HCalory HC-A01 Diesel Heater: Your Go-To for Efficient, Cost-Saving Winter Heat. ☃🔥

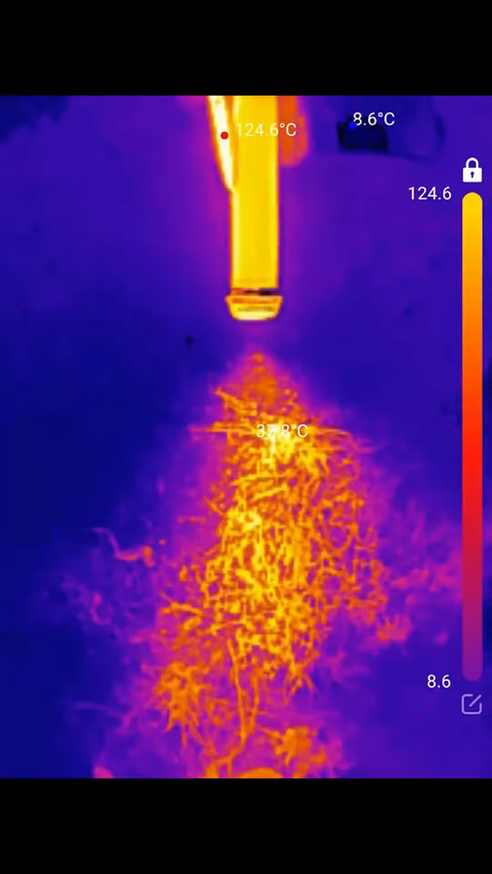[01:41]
As you can see here on the thermal camera, this thing is putting out some nice warm air, and you can see how quickly it heats up everything around it.
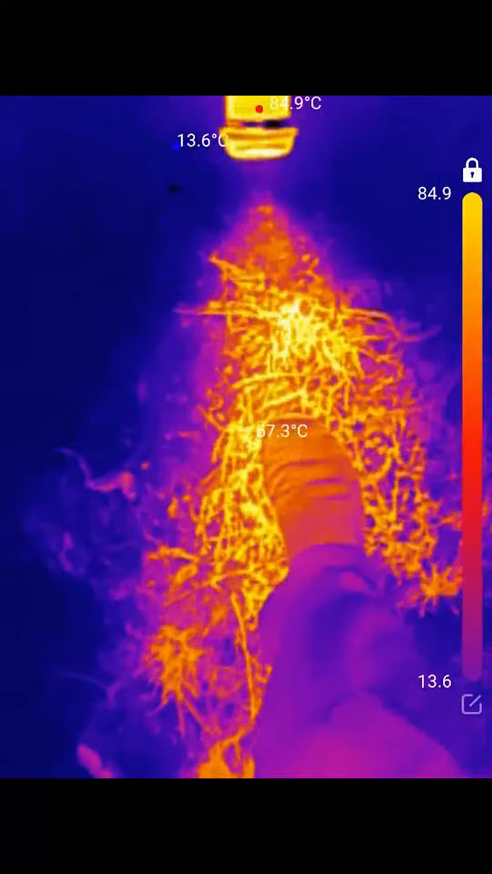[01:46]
On screen: max 84.9°C, min 13.6°C
Shooting right along here now, and this just gave me an idea. Next time I'm outside working in the winter, I might just have this thing pointed right at me.
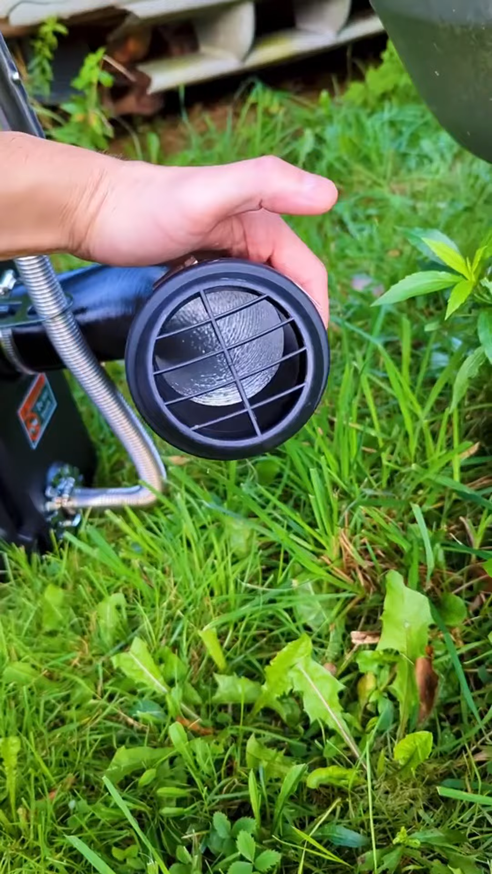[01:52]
But now that we got the heat going again, let's see how it does warming up the Legacy. According to this, it's about 60 degrees Fahrenheit outside.
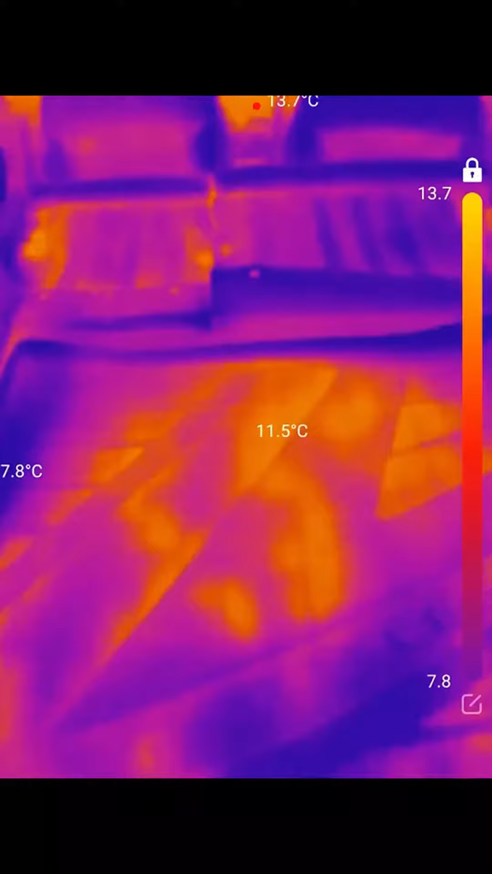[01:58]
On screen: spot 11.5°C, max 13.7°C
And according to my thermal camera, it's about the same in the car. I'm actually starting to see my breath now.
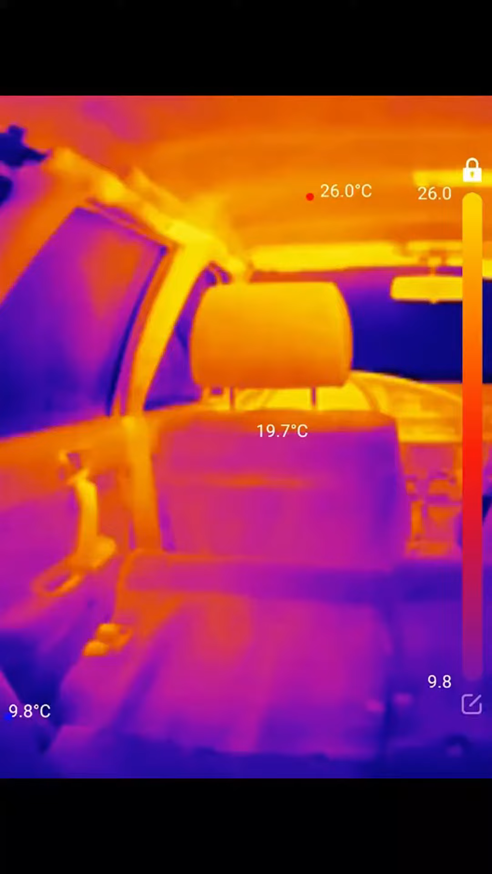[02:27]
On screen: min 9.8°C
So basically readings all the way from 65F up to like 85 or even a little higher F.
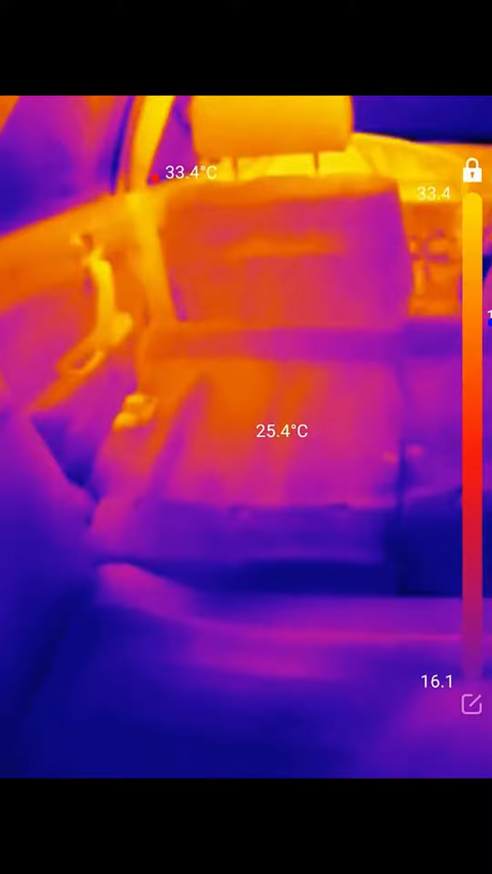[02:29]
On screen: spot 25.4°C, max 33.4°C
Depends on where you look relative to where the air was pointing.
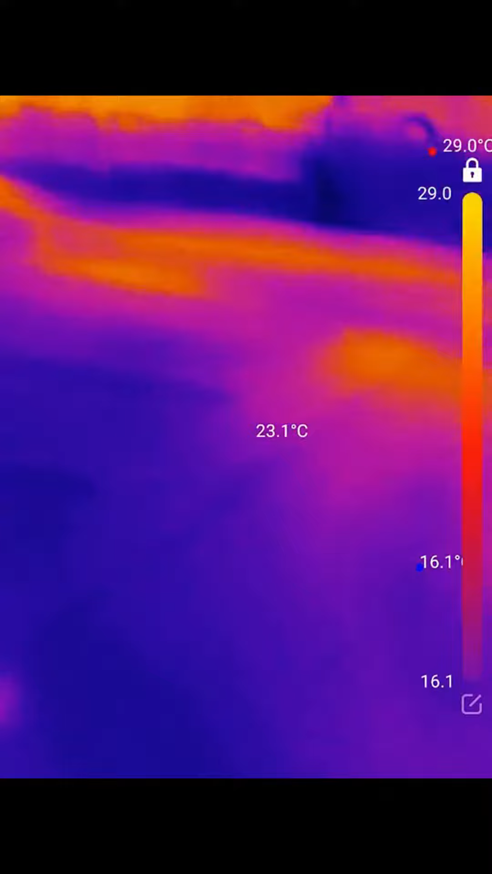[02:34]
On screen: spot 23.1°C, max 29.0°C
But obviously, if you have the trunk better sealed up, you'd be pretty warm and toasty in here at at least 75 degrees, I'd say. And that's just in 10 minutes.